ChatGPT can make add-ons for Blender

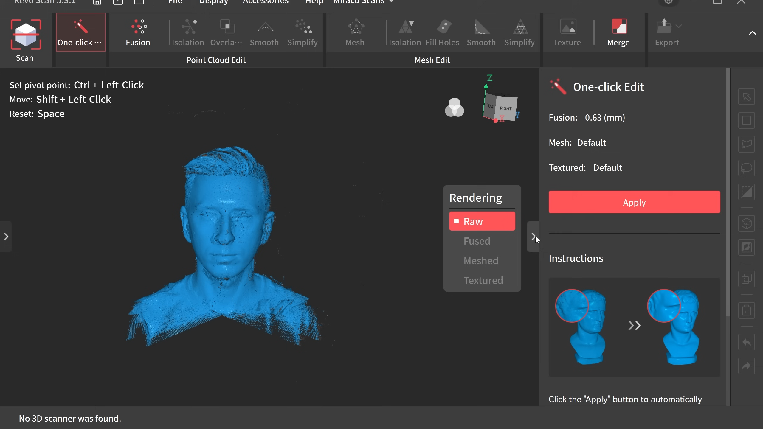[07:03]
You can easily transfer the project files from the Morocco scanner to your desktop and then open them up in the desktop version of Revoscan,
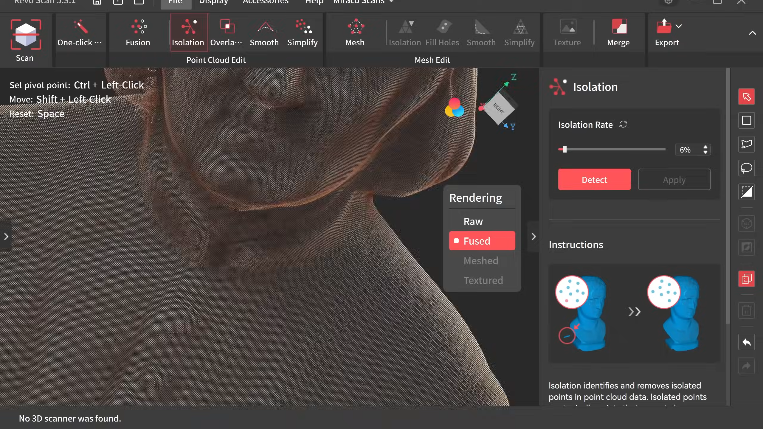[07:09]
which has a great new feature that I love that lets you step through all of the originally
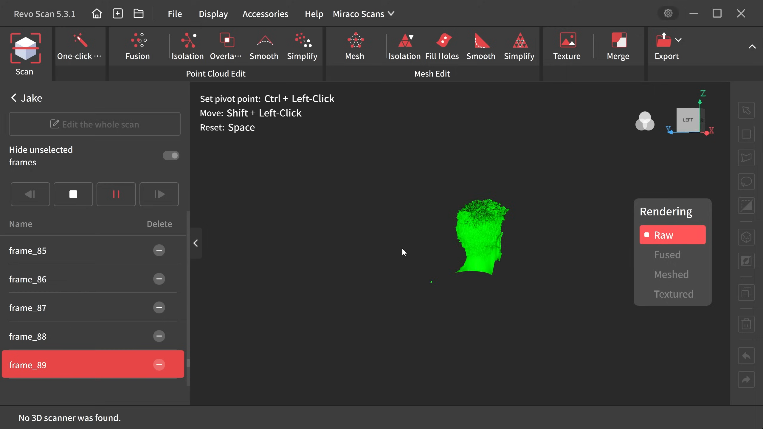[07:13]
scanned frames and delete frames that might be problematic so that you can end up with a better result.
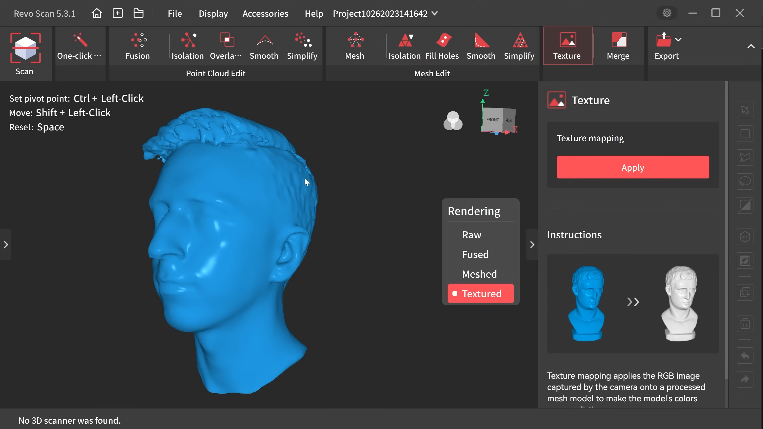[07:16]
I'm gonna be having a lot of fun scanning things with my Morocco 3D scanner.